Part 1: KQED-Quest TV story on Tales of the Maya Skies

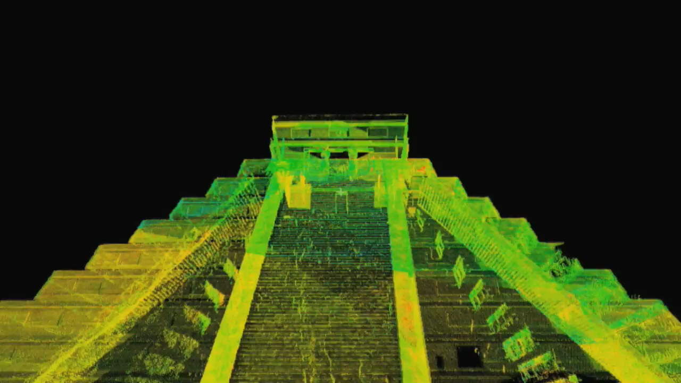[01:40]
These 3D digital images are the basis for a new half-hour film
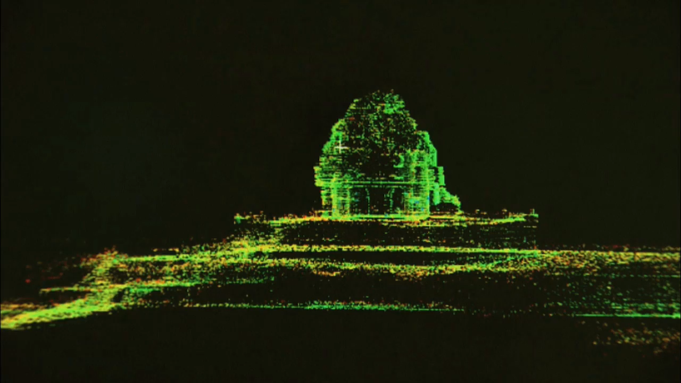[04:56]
and actually as you start aggregating those into a cloud of measurements, you have billions of points. Thank you. Thank you.